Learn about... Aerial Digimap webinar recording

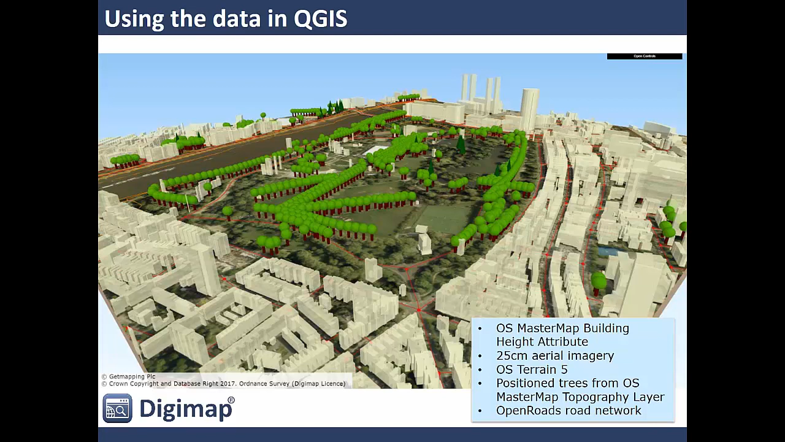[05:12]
included to create this model is shown on the right hand side in that little box at the bottom right hand side but you'll see that the area photography there adds some real context to this model but we've got a bunch of other data sets that have been created we've not had to do anything to these data sets these have all been downloaded from digimap and then added to qgis and just use a simple plugin to generate this 3d model here's another example this is of a quarry in the lake district around elta water if anyone's familiar with it and this is using an infraworks software which is part of the autodesk suite of applications so bim cad architecture type stuff this is where you would see infraworks being used and here you can
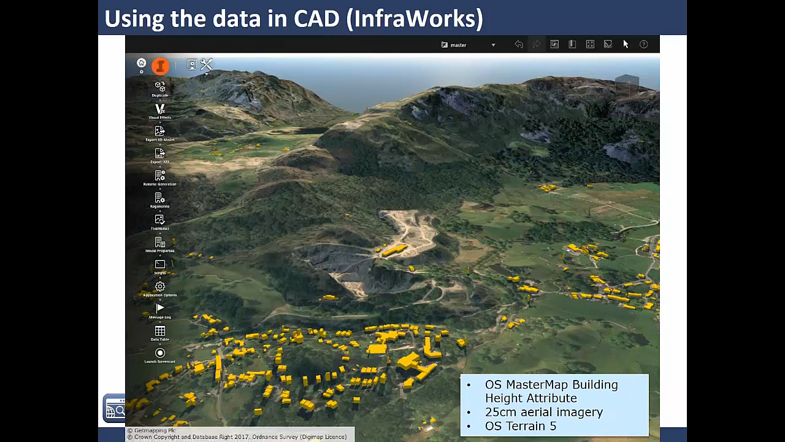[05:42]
really see the effects of the scale of this quarrying that's taken place in the center of the image and the spoil heap that's been generated towards the right hand side there finally as a quick screen grab of artjs pro 3d scene created in artjs pro of arthur seat here in edinburgh and again the data sets used are included there so you can see how that was done if you're interested in creating these models there are help pages on all of these and our
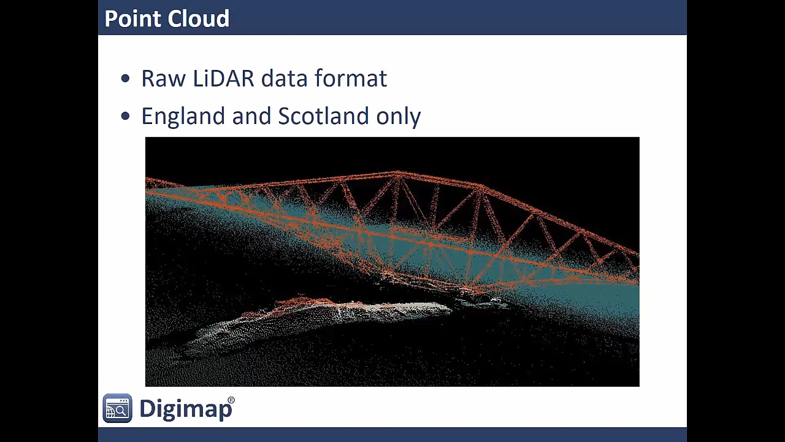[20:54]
at the ground and measure the return rates from these lasers and they capture points in space so here's a little image of the point cloud data for the fourth rail bridge up here um point cloud data is only available for england and scotland at the moment natural resources wales haven't released any of it but where it's available you can get hold of it now the two main types of lidar data are what are called digital surface model or dsm and digital terrain model or dtm so the digital surface model is the surface that you would see as you look out of the window of an airplane so it's what you would see on the ground so here's a picture i think this was aberystwyth harbor so these are actually boats moored up you can make out the um
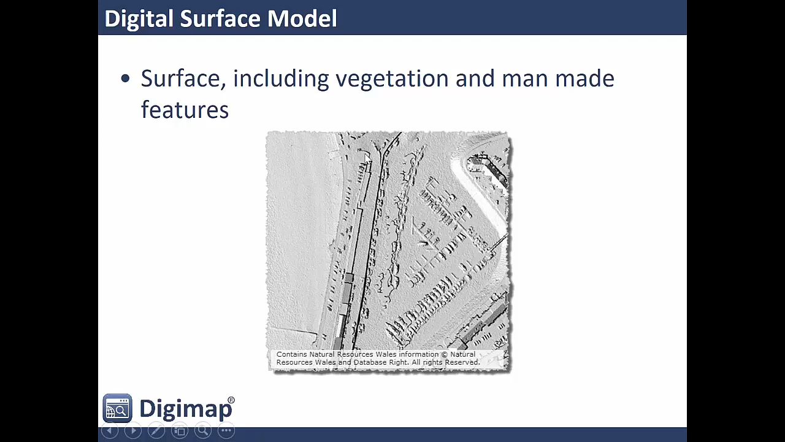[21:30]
the shape of certain boats and the pontoons run down the middle and then this is the breakwater across here and you can see individual car features in here so this is what you would see if you look out of the window of an airplane and corresponding to that is the digital terrain model and this is effectively what they call a bare earth model so where they strip off all features including vegetation man-made features like buildings things like that and uh and you just get the ground surfaces there so here we've got this is the coastal area on the left of this image we've got the breakwater feature here
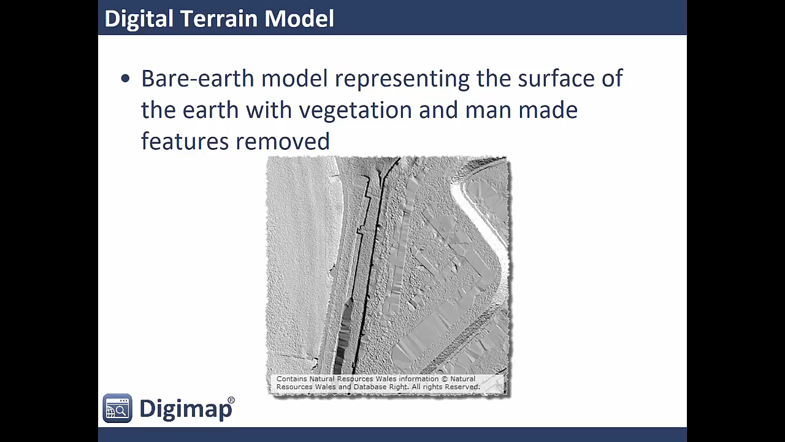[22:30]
detailed uh in terms of the terrain model than you would get from the old and survey data so it goes right down to 25 centimeter resolution whereas the most detailed you can get from all the surveys are five meter resolution so it's it's orders of magnitude more